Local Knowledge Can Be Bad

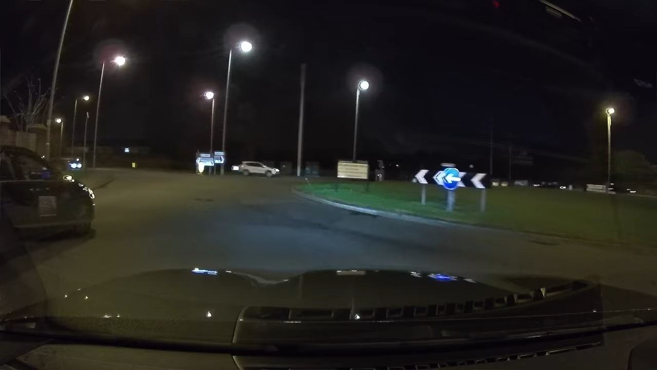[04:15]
people quite often go around to the right from the left side and the left lane.
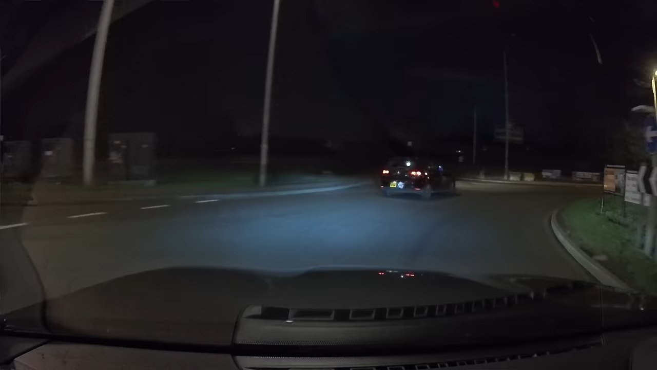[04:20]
And that again, probably goes back to the fact that it used to be a bend and people remember going round in two. And that can also cause problems.